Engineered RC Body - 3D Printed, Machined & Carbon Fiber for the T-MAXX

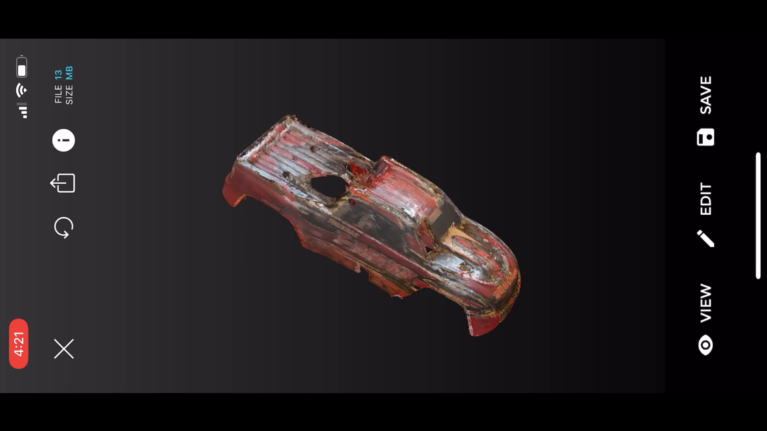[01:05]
I put the existing body on a Lazy Susan, rotated it in front of the phone, and ended up with this scan.
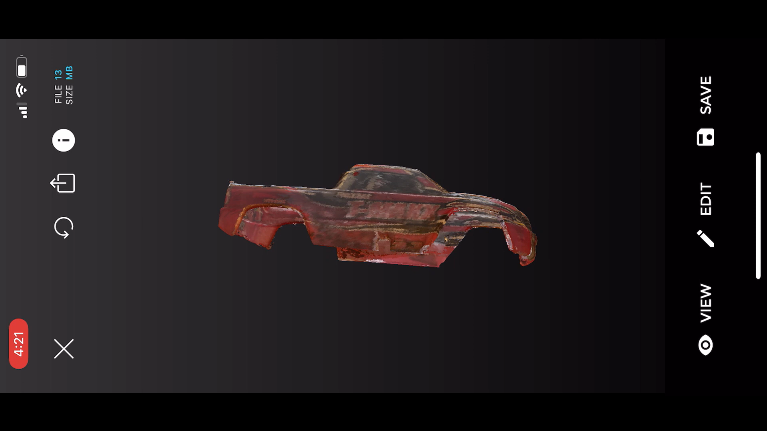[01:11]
Pretty legit, for six bucks a month. I exported the scan as an STL and brought it into Fusion 360.
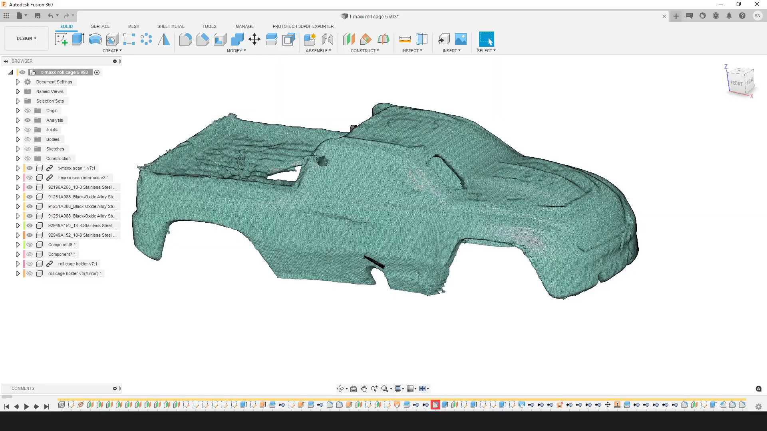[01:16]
Although the scan quality is good, it's nowhere near good enough to directly print,
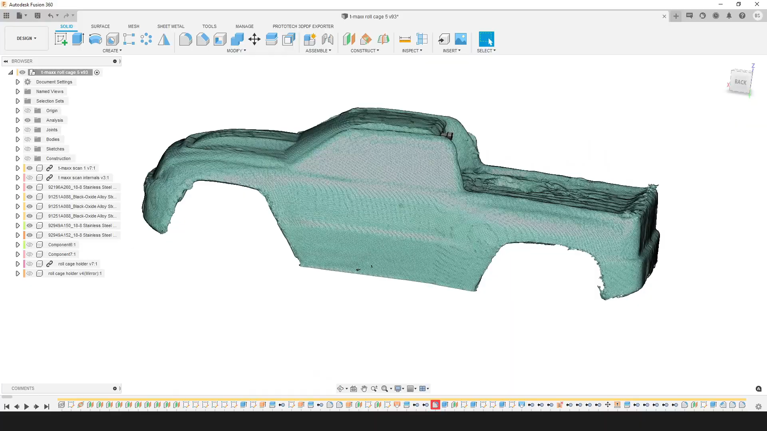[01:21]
and still not good enough to make surfaces out of, or any sort of direct modeling like that.